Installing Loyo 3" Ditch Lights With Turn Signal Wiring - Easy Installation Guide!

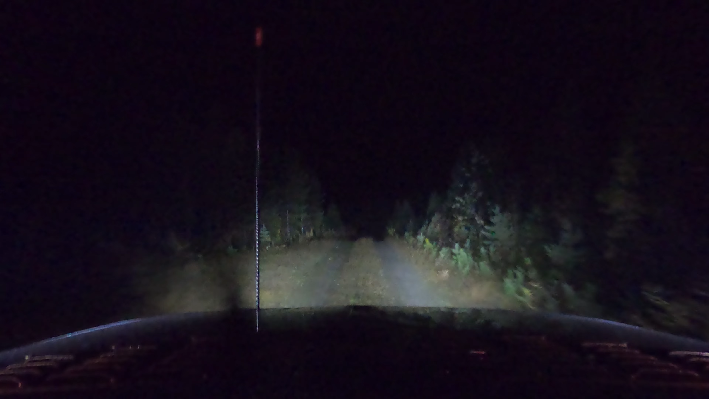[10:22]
I've had a few variations of ditch lights on the Jeep now, some cheapo ones off eBay, those bigger ones I bought, which actually cost me quite a bit. And there was always a lot of hood glare, which I'll say there isn't with these.